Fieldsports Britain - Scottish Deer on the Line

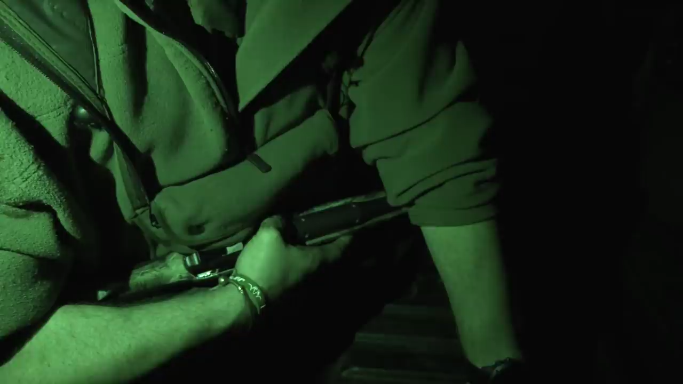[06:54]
We've now got to the time of day we want to do something else. So now switching to the Pulsar thermal sight. And again with the Blaser because it's all sort of modular stuff it's so much easier to do. Just a couple of quick turns of the lever. And that's that thing now ready to go again. So we'll put the magazine on the bottom a couple of rounds in it.
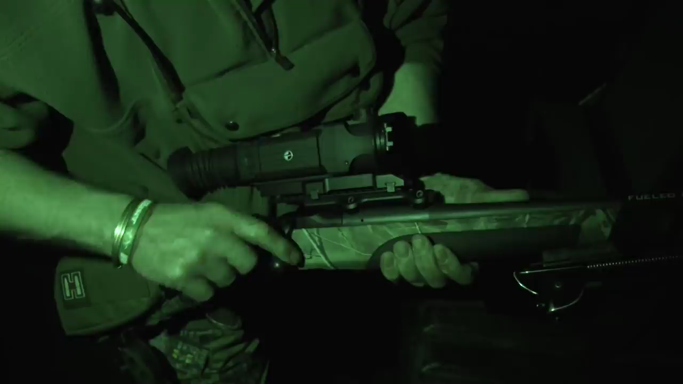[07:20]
Just to double check before we do it, weapons clear. And we can take this, pop it in the box out of the road.
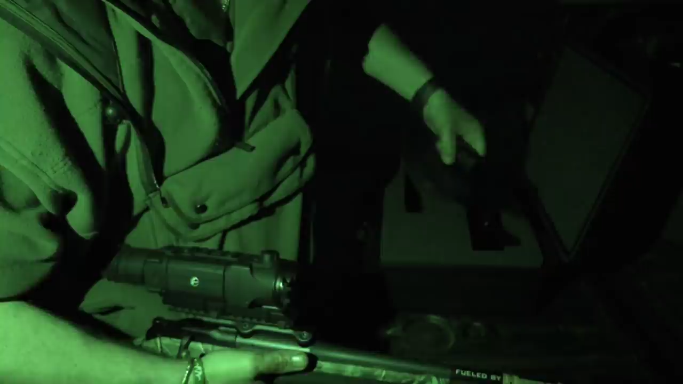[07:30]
Lift the spotter out. You've been enjoying your thermal kit.
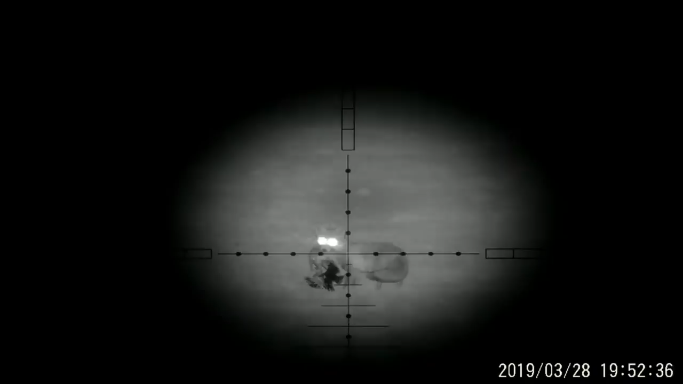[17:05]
John Bailey of Bailey Shooting and Countryware shot this fox that was carrying a dead lamb.
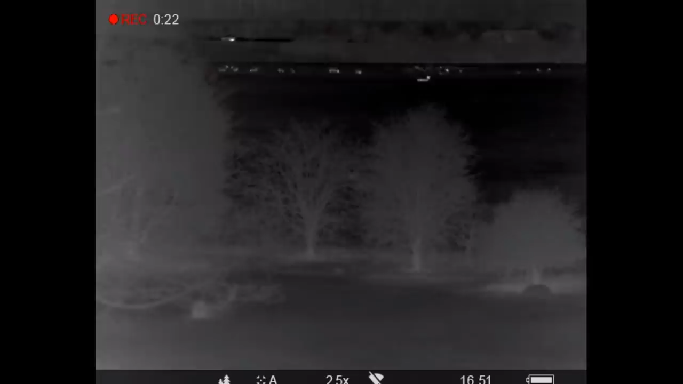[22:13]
So he has asked us if we can get out and try and take whichever beasties are causing the problem.
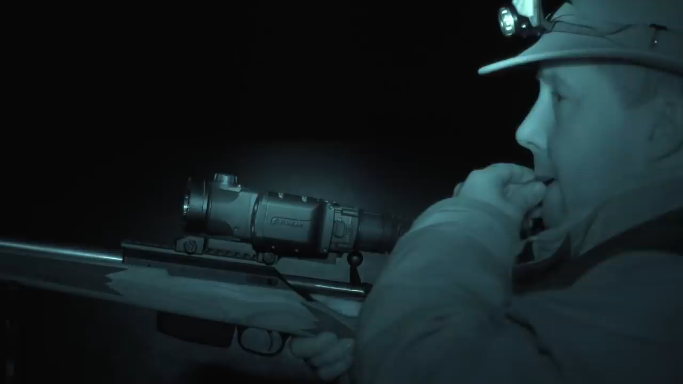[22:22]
Are you doing any foxing without thermal these days? It is very, very strange.
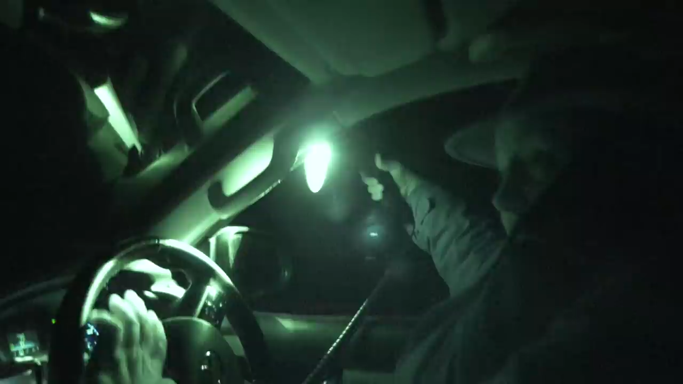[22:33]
I mean I still prefer, I mean we are scanning with the lamp now just to see if we get any eye shine because it is still a little bit quicker than scanning with the thermal.
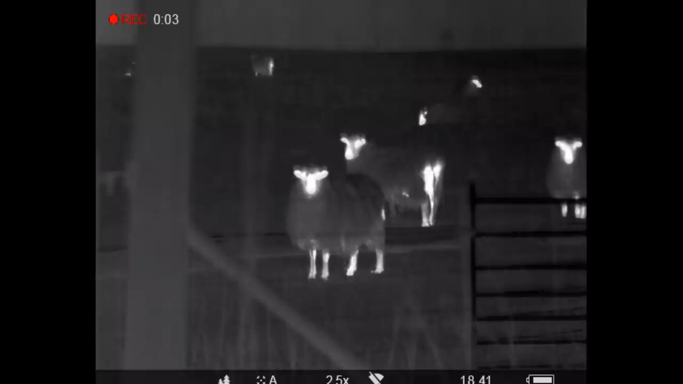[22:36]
I still really enjoy foxing without thermal or without night vision just doing it with the lamp. But it is so, so much more effective especially when you have got to get on top of problem animals.
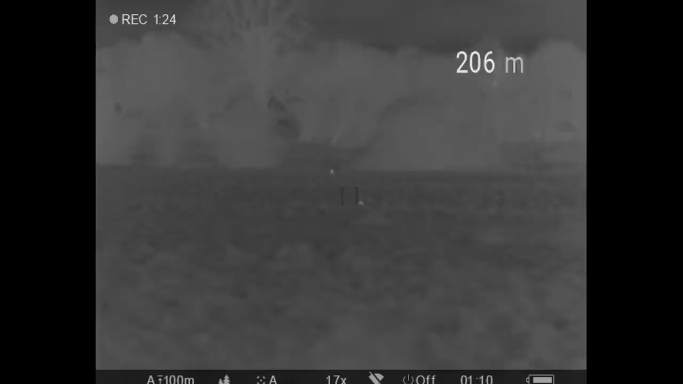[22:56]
But it is, yeah. I do feel, it is the first time I have ever felt sorry for foxes because they really don't stand a chance half the time.
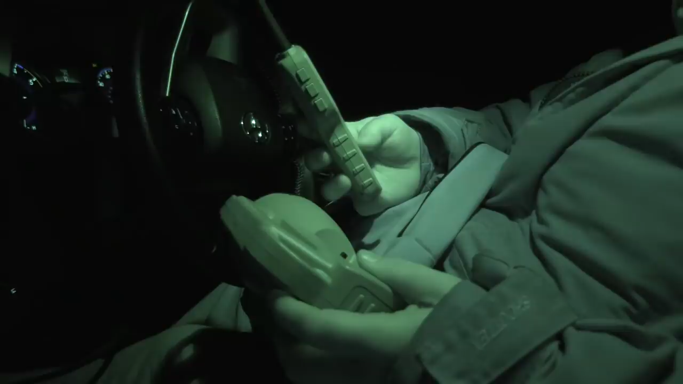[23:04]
Any particular call you need to find? Yeah there is a vixen distress call which seems to be working really, really well at this time of year.
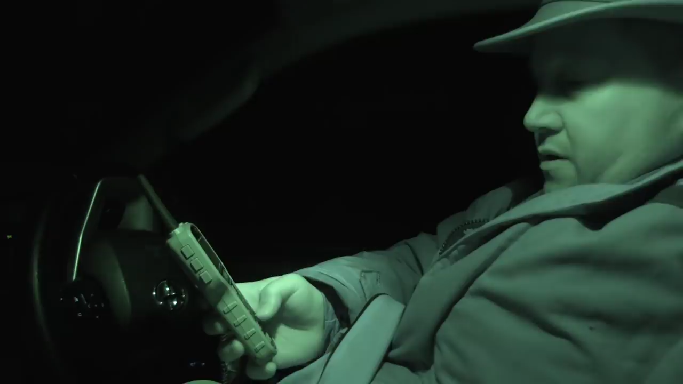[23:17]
I think where they are very, all the foxes tend to be very territorial. It brings both dogs and vixens at the minute.
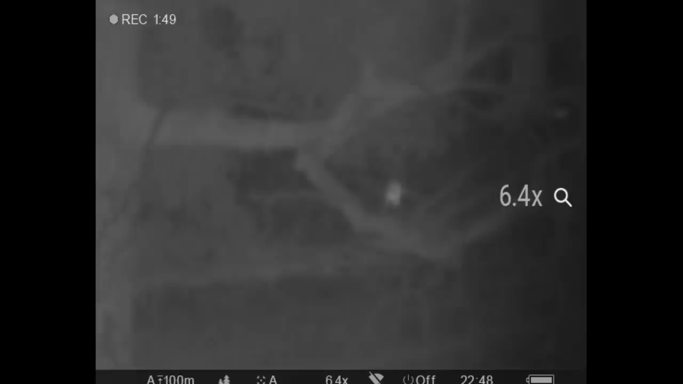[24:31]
So he started heading down and
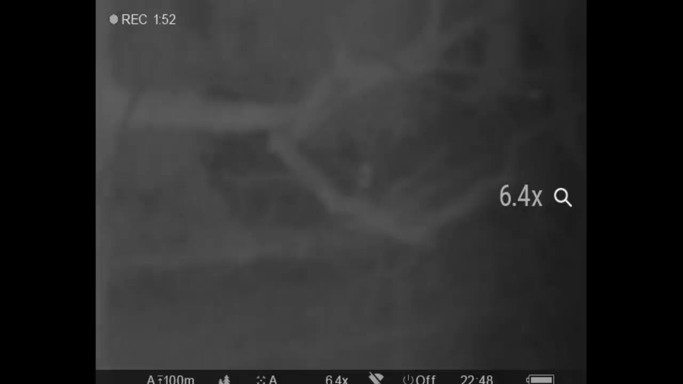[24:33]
again I mean that was my fault I just put that caller just a little bit too close to the wood and where he was I mean he was perfectly within range but
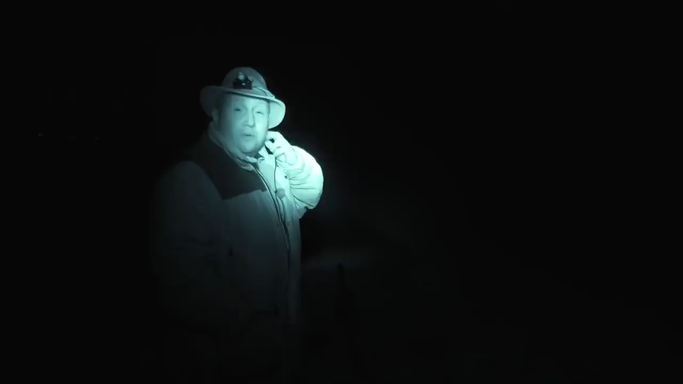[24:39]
unfortunately there was just too much scrub in the way,
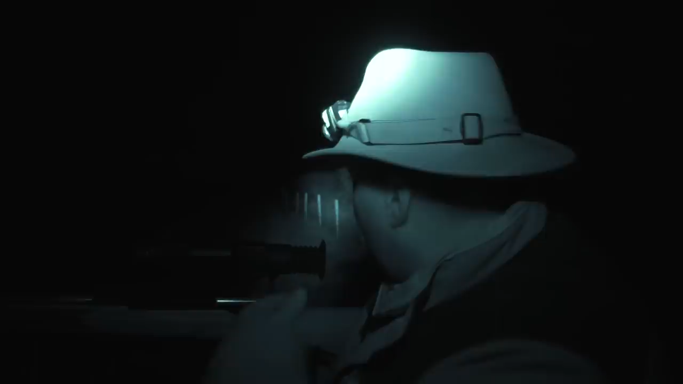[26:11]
But obviously that one couldn't get behind us it was just following the fence line down and didn't realise it.
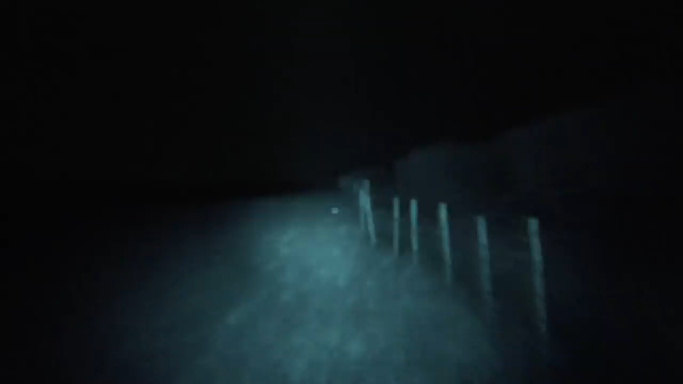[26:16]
I mean it can only be I would have thought 30 odd yards away.
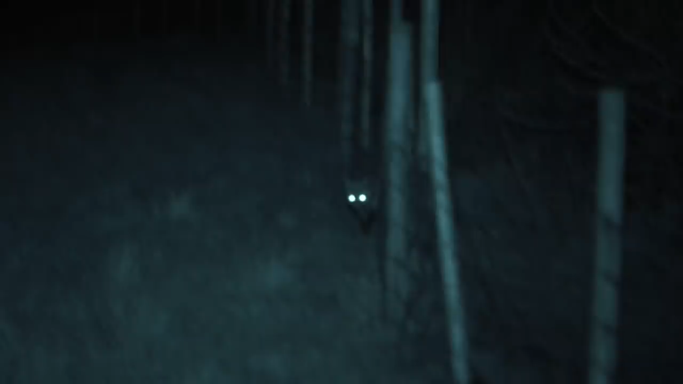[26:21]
And again just we are completely dark. We have got no moon. It is absolutely pitch black so it didn't have a clue.
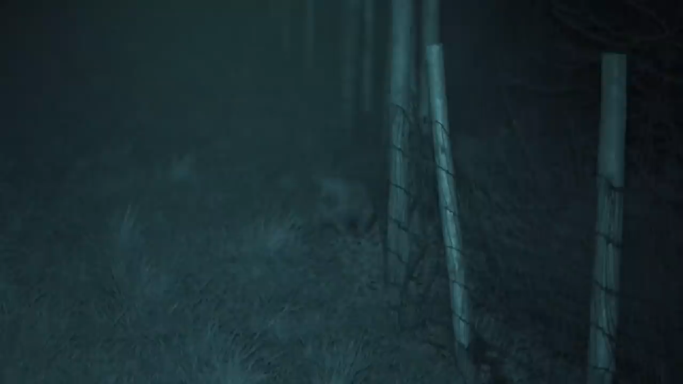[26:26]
And just coming bimbling straight into us like that. So you know very pleased we have got that one. We are just going to head back over into the sheep field just to approach it from the other direction and just see if we can pick up another one in there.
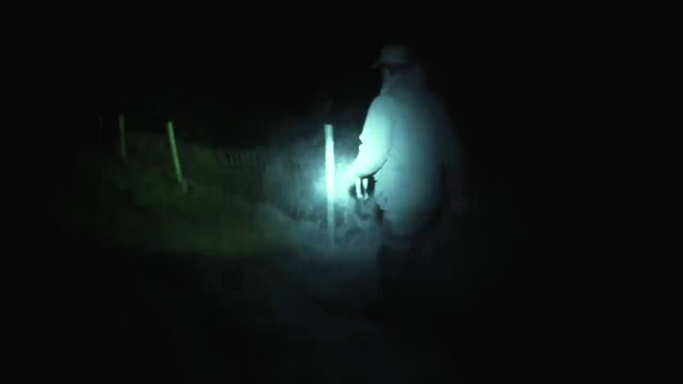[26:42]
But as I say it is just a constant battle especially when you have got lambing going on because they will just keep coming in and keep coming in.
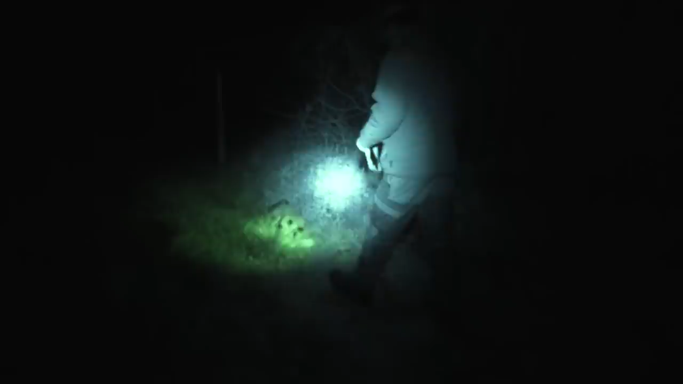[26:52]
And again I mean you can't blame them at the end of the day when you have got all of the smell of the after birth and everything going on. Then it will attract foxes from quite a way. So that turned out to be a barren vixen.
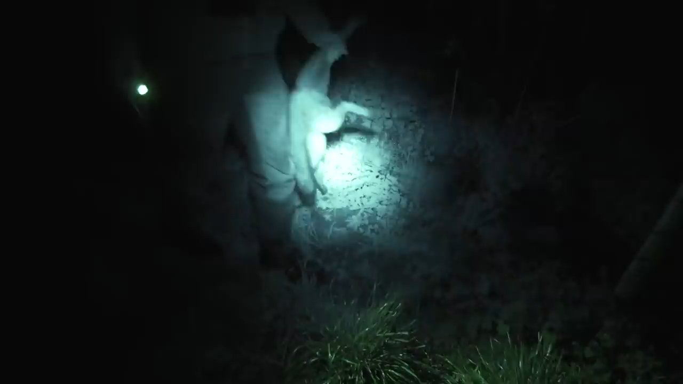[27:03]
Interestingly though I would say she is obviously helping another vixen with cubs because you can actually see there are some little marks just on her nipples there.
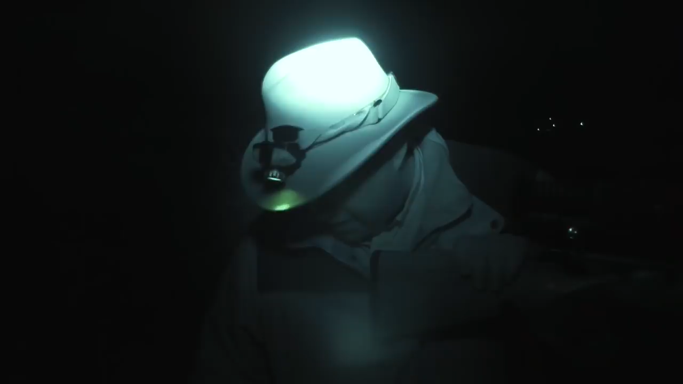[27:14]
So cubs have obviously been trying to feed there but where she is barren she has obviously got no milk so there wouldn't be her own cubs. So you have got the two spots there where the cubs have been just getting into her nipples.